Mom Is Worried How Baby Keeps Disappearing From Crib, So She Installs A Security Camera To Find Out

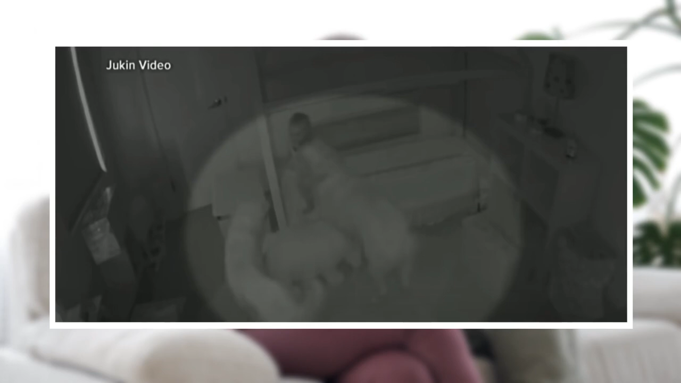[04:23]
It was the family dogs, Coben Blue. The two golden retrievers apparently didn't feel like waiting to start their day of following their new best friend and little sister and food-dropping toddler around.